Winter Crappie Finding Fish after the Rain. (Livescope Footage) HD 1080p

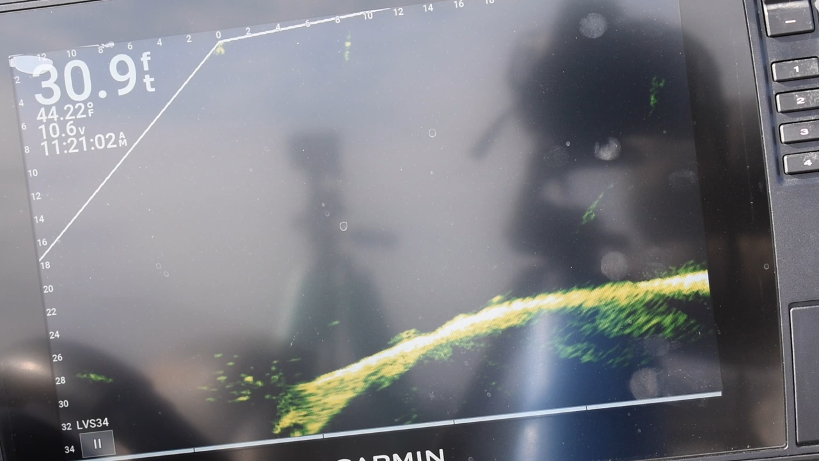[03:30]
On screen: depth 30.9 ft, water 44.22°F
And I thought, well, we'll just see. I'm floating over with a straight pole right now, 14-foot Lews Pro target. And you can see it's really small, but I mean,
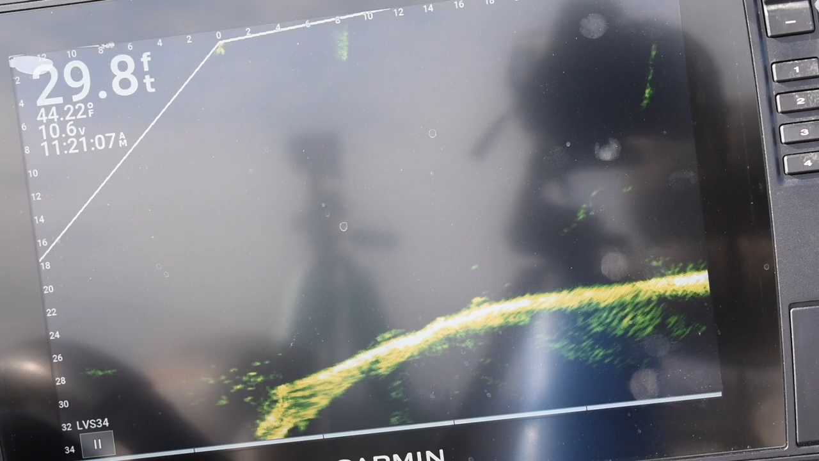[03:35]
On screen: depth 29.8 ft
we've got my screen stretched out probably to 35, 40 feet is the depth. But did pop one, and full disclosure, little big-eyed fish.
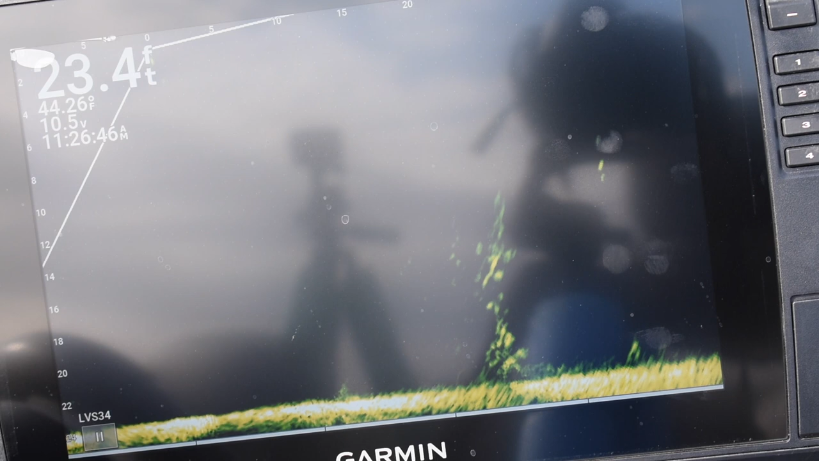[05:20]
On screen: depth 23.4 ft, water 44.26°F
but you can see the structure on this is coming up to 12 feet. So, like I said, I would just get out there, and they're holding to it.
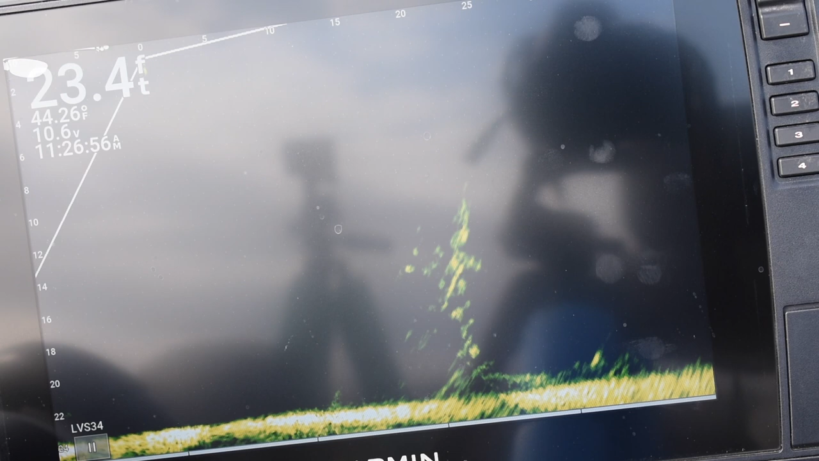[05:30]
holding to the structure. And it actually, I mean, it cuts down a whole lot of the lake, because you get, with the way that the rains came in, the mud is definitely there.
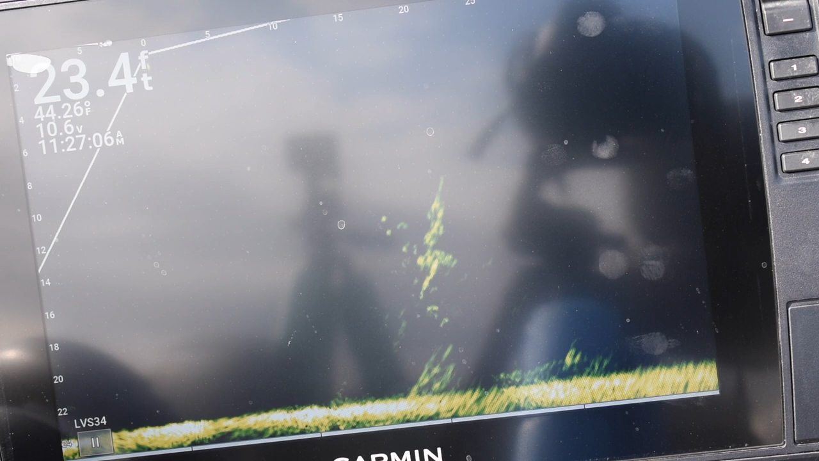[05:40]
On screen: depth 23.4 ft
You look at this guy here, he's going to eat that sinker. I've got to, and missed the first one's trying to get the sinker, but was able to get that one there, as you see here.